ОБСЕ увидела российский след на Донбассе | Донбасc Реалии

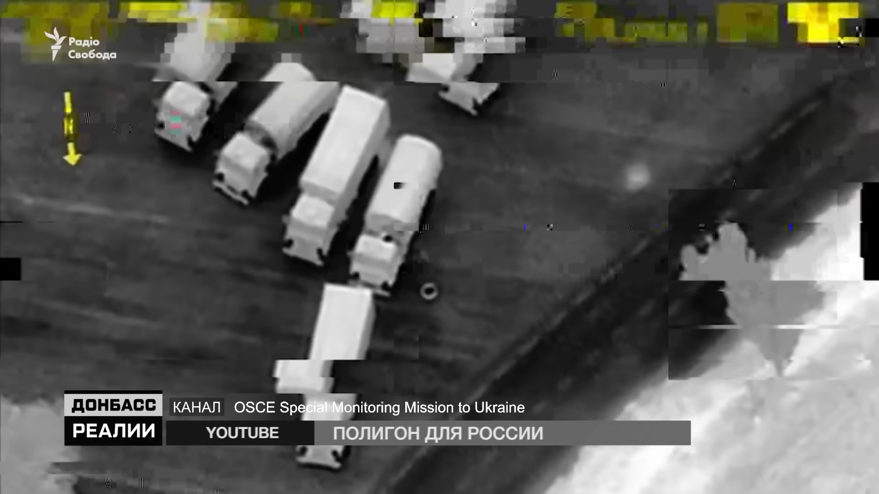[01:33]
Вот кадры, снятые этим БПЛА 7 августа над оккупированной частью Донбасса.
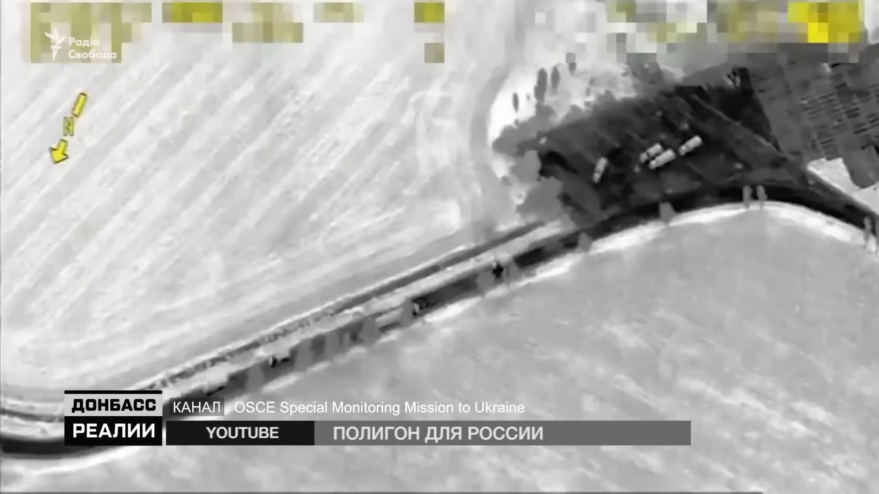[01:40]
Беспилотник ОБСЕ фиксирует две колонны военной техники – всего 15 тонтированных грузовиков.
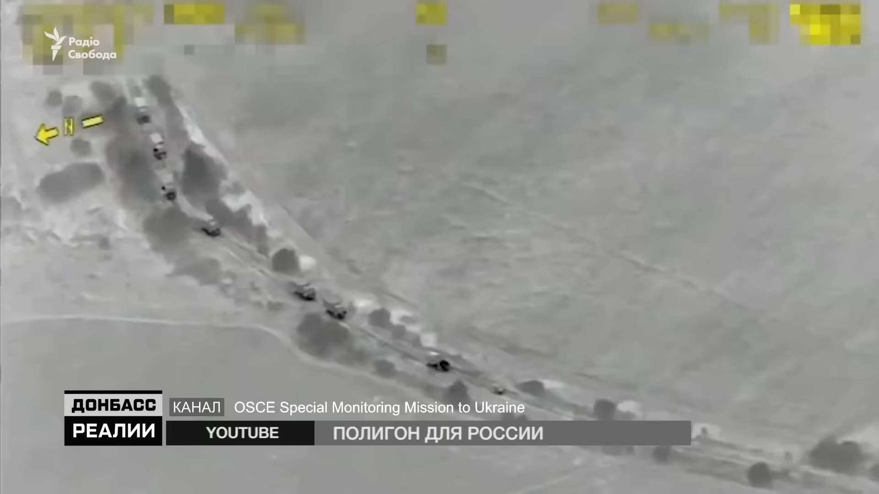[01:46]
Одна въезжает на территорию Украины из России в районе поселка Маныч в 70 километрах от Донецка.
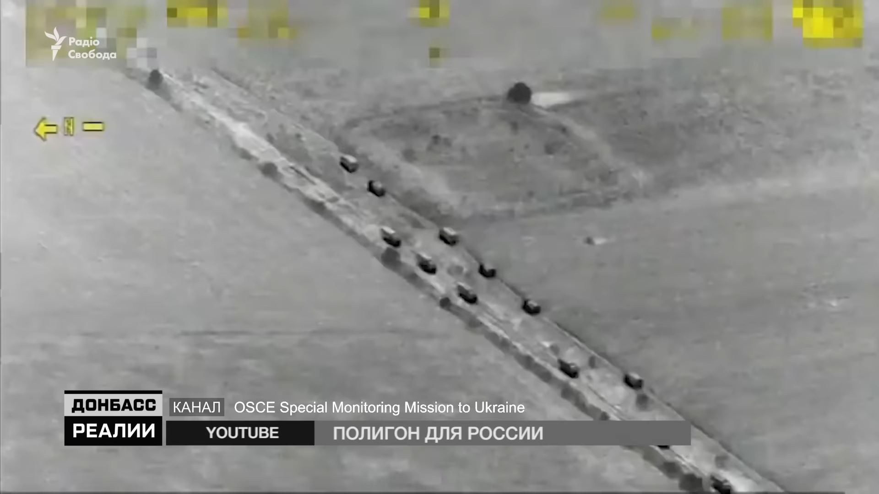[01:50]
Вторая движется ей навстречу, и это далеко не единственный подобный инцидент.
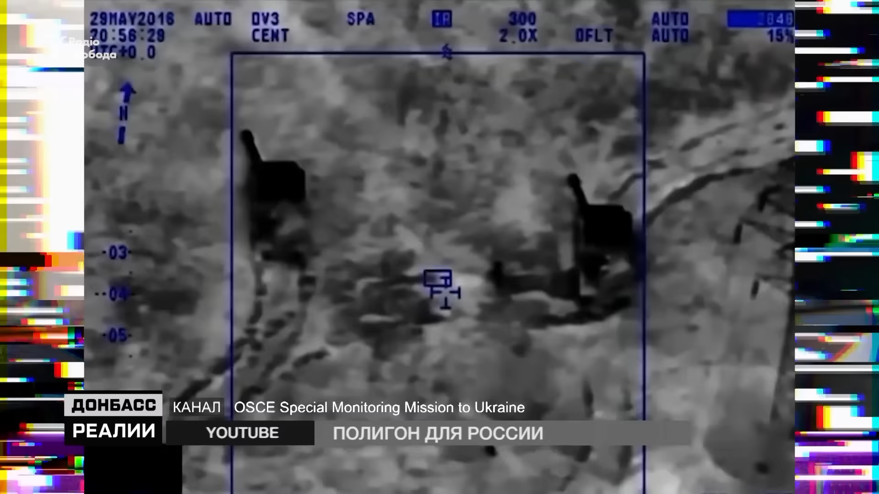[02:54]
Электронные помехи, о которых говорит Хуг, результат работы систем радиоэлектронной борьбы. Они также попадали в объектив беспилотников ОБСЕ.
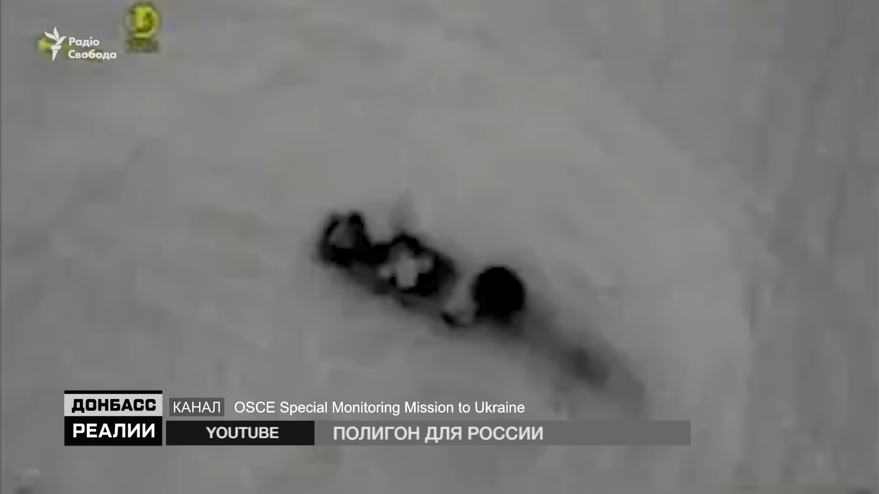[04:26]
Эта система также фигурирует в отчетах ОБСЕ, но впервые на оккупированных территориях ТОРН обнаружили участники волонтерского сообщества «Информнапалм» еще в 2015 году.